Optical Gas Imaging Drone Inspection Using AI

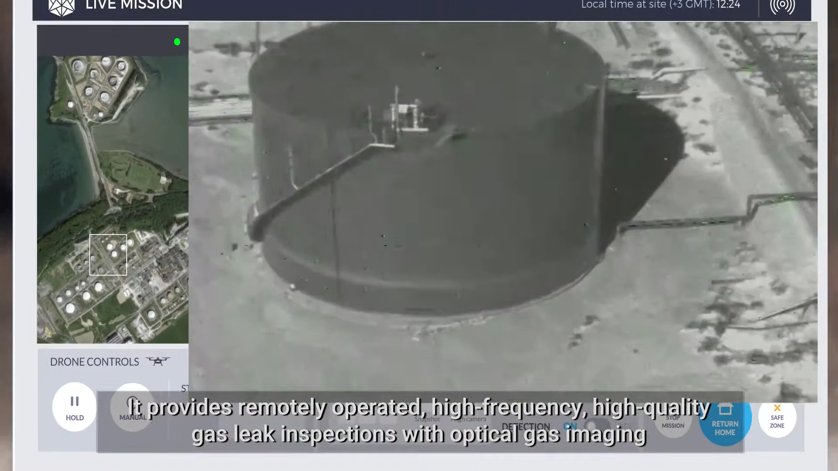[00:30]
high-quality gas leak inspections with optical gas imaging,
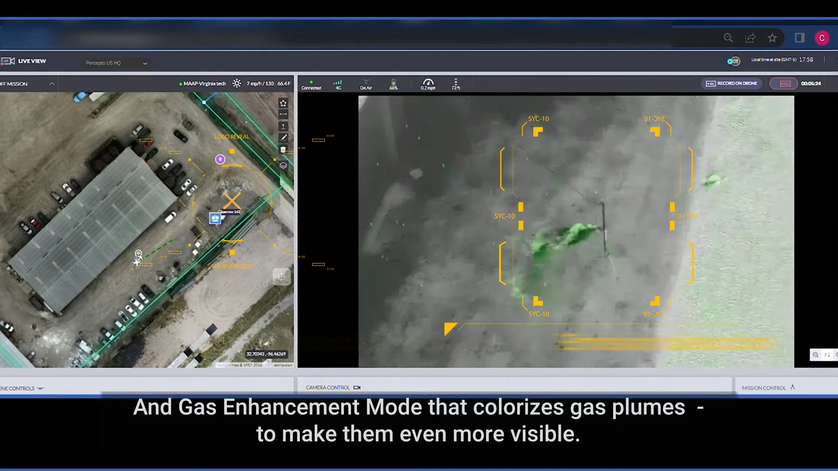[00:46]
and gas enhancement mode that colorizes gas clones to make them even more visible.